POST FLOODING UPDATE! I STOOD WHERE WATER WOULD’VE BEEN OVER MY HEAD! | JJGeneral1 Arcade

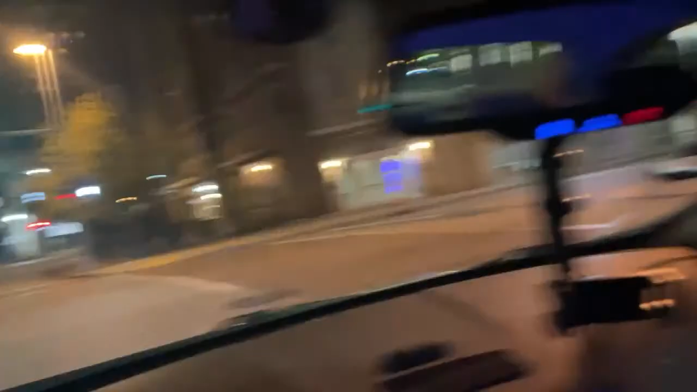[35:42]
All right, here we go. So this is PNC Park to my right now. You guys can see it.
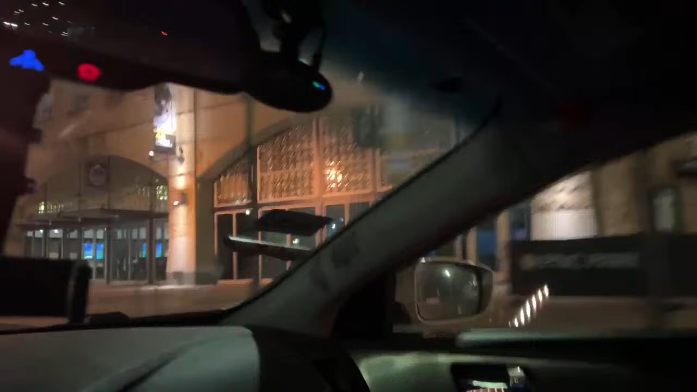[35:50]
Lots of fun. This is my phone mount sitting here.
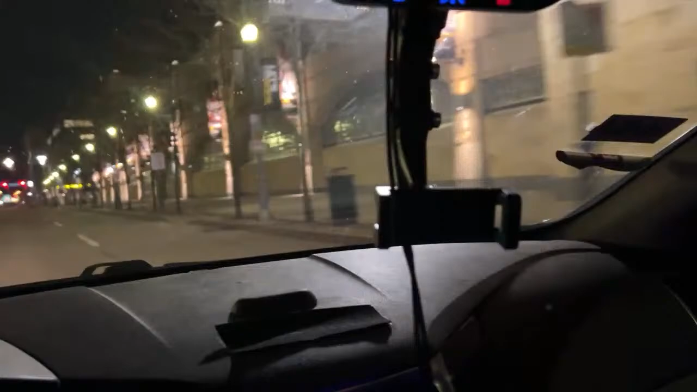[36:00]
This is where my phone goes when I'm driving Uber. It hangs off the rearview mirror. There's a car behind me back there. You can see their headlights. There's you guys. Hi, camera. I see you.
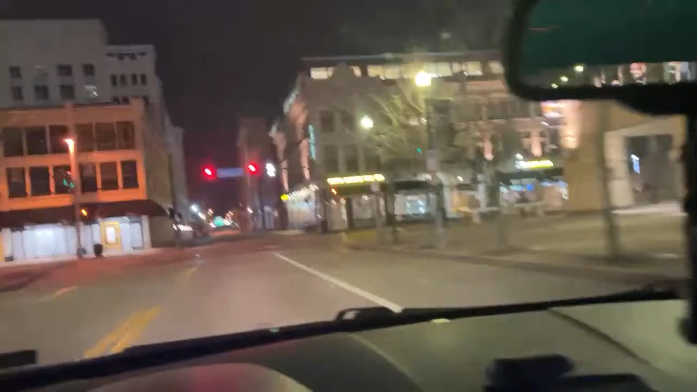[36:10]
All right. Now turn on red on this one, too, of course. So what I'm going to do is I'm going to go down one more block, turn around, and come back.
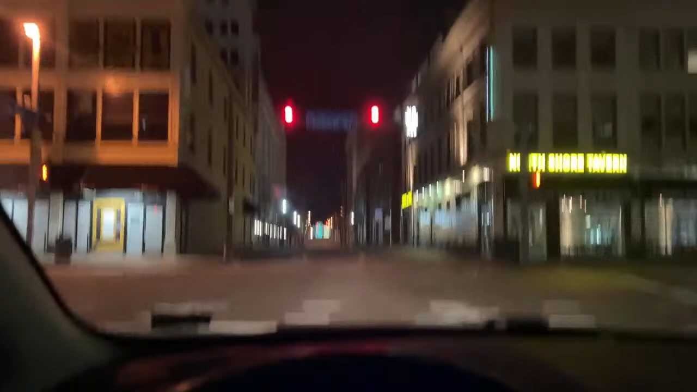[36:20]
Because I'm going to show you guys. I'm going to show you that part with the, if you remember the metal railing. So Mandy, they took out the rope.
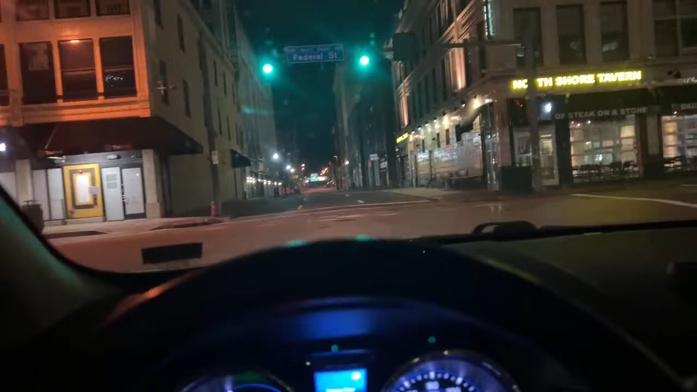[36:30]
They took out the wooden posts and the rope. I didn't realize that last time whenever I was filming that. I thought it was still there and underwater, but they actually took them out. So unfortunately, those are gone. Green light. Make sure nobody tries to cross in front of me. There's nobody out in the city, but you know. Well, come hang out then.
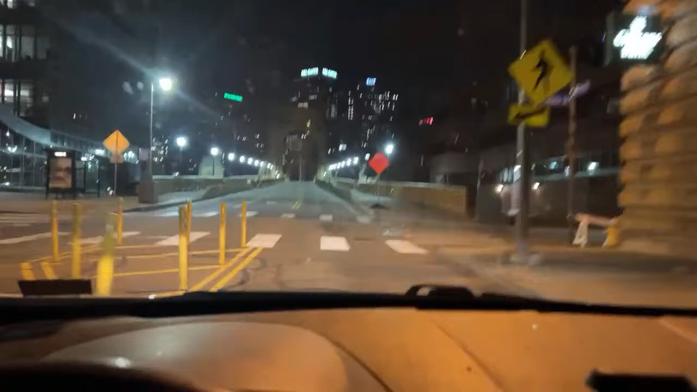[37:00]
Well, there's nobody going hee-haw here tonight. Mommy. So, guys, here's the other side of PNC Park. We drove around it, and this street literally leads right up to it. But this is what we call our happy spot, okay? This is all free parking. It's paid parking during the day, but it's free at night.
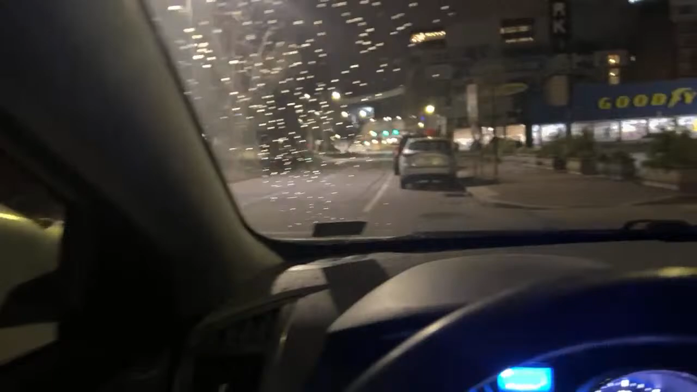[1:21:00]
Look at the windshield. I'm glad I got in the car. I didn't realize it was going to start raining here that quick. Again, everything is on this phone.
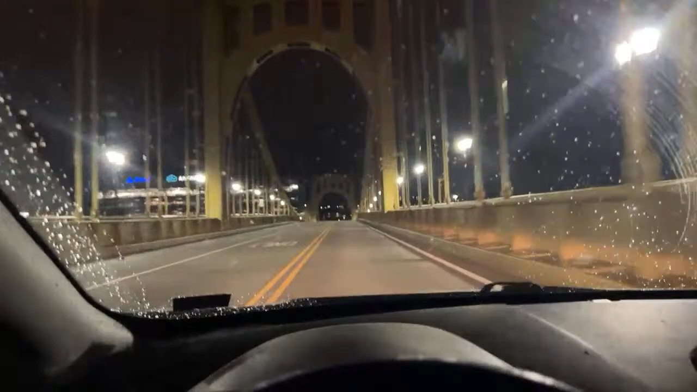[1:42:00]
Oh yeah, Logan. That's crazy. The closest I've ever been to a lightning strike, I think, was away. It was lightning and instantaneous, but it was still close enough to be scary. All right, I always slow down. Even though I have a flashing yellow light, there's always people that don't stop for the flashing red on the cross. So I always slow down and take my time going through those.
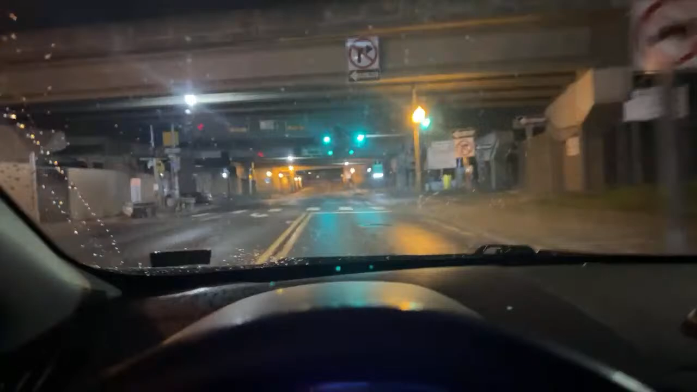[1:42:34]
I even look on green lights, man. I always look for cross traffic on green lights because you never know when somebody's going to blow through a red light. I'll slow down and take a gander over to the side, you know. But the hospital's up here.
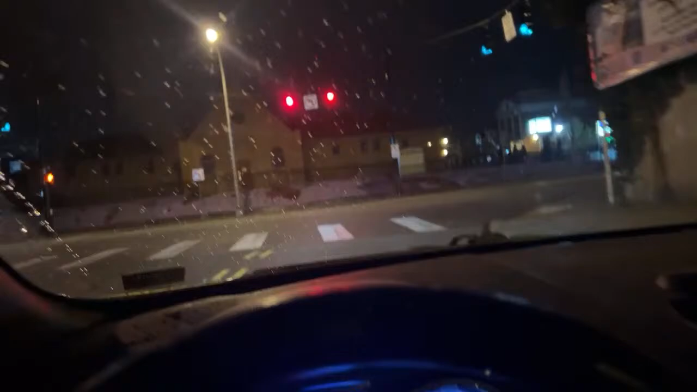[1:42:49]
This is, we're going to be turning on Cedar Street. I have no turn on red sign, so I can turn on red.
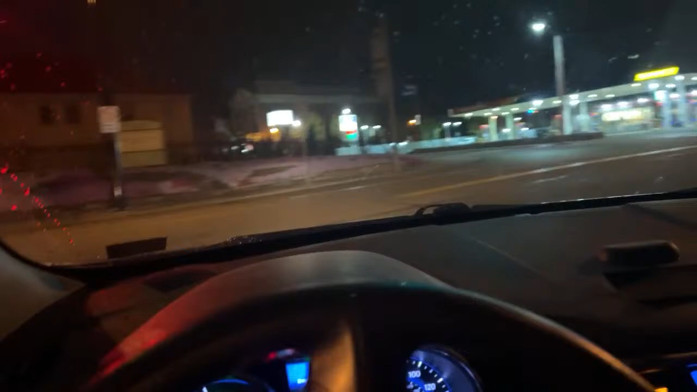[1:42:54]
There's a camera. Those flashing blue lights, those are like cameras so they can watch the streets here, because about a year ago, I think it was a year ago, there was a shooting right here, and three innocent people got caught in the crossfire and were killed. Oh, poor Ray minivan. Well, Ray had the green light on that one, guys. Yeah, guys, that intersection I went through with the flashing light, one over to the left, Ray got T-boned many years ago.
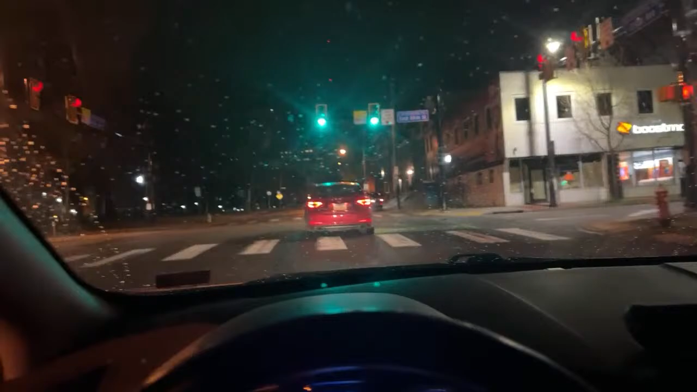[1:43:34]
So, like, he had the green like this. He's coming along, and all of a sudden, a car just comes right in front of him, and he just plows into him. Ray was okay. There's the hospital right there, guys.
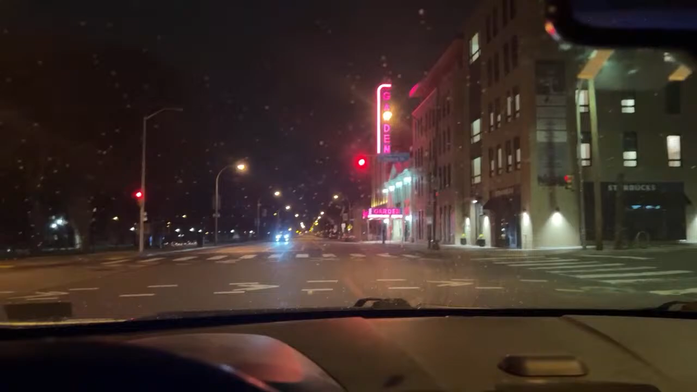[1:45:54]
And if you go up that road, it gets even worse. So we're gonna turn left here and get the hell out of here. But yeah,